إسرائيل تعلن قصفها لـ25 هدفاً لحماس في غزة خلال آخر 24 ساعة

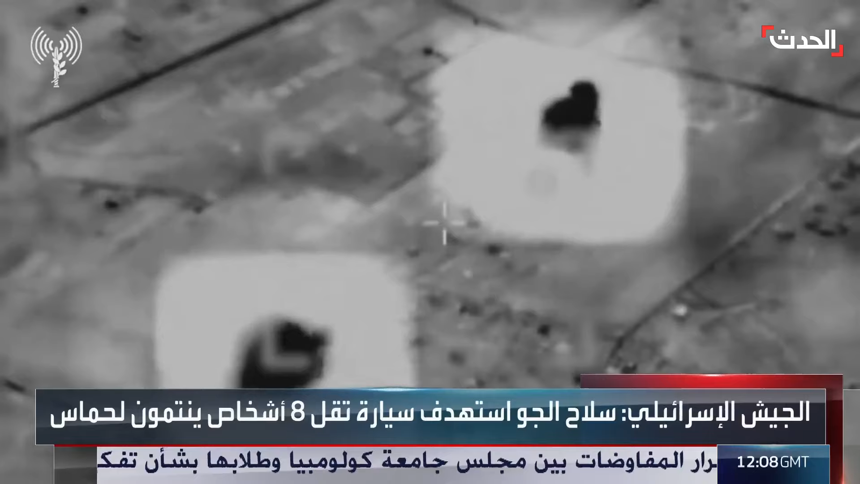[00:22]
استهدف خمسة وعشرين هدفا ينشط فيها المسلحون وكذلك استهدف مستودعات الذخيرة والبنى التحتية تحت الارض وغيرها وتابع البيان ان سلاح الجو قصف سيارة كان بداخلها ثمانية مقاتلين ينتمون لحركة حماس وسط قطاع غزة